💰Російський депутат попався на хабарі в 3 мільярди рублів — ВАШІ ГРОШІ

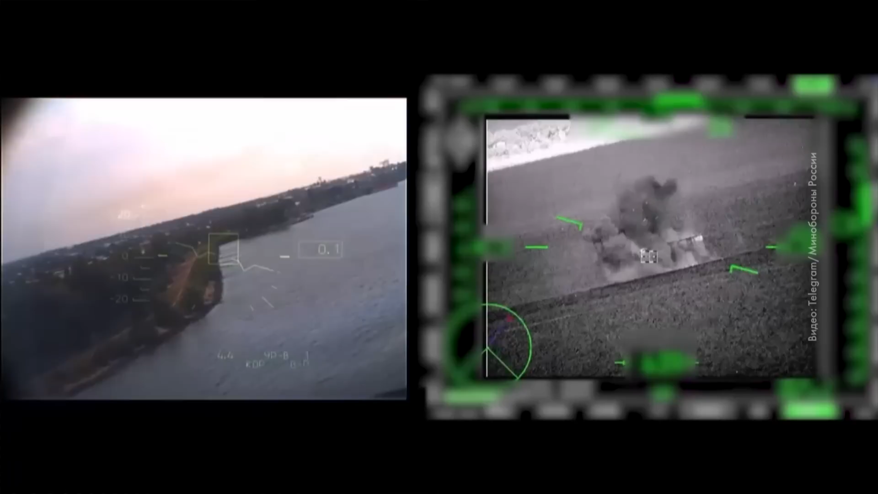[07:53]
Экипаж из дальности 8 километров опустил управляемую ракету «Вихрь», ведущий по носовой части,